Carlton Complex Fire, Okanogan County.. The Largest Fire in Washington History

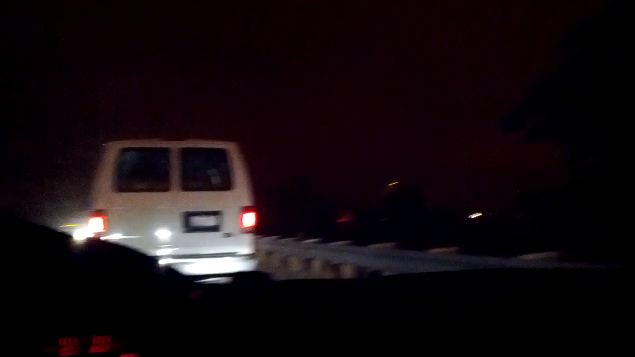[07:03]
It is so dark right here.
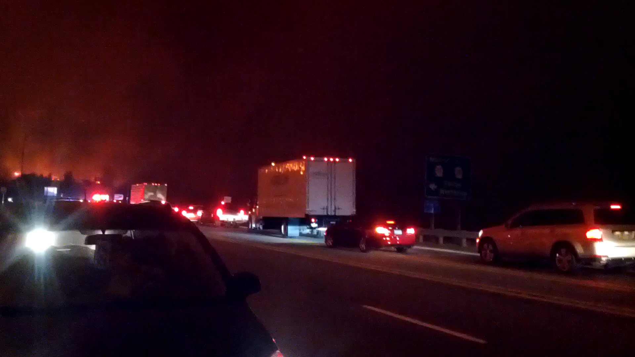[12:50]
20 here. Just north of, uh, Chelan.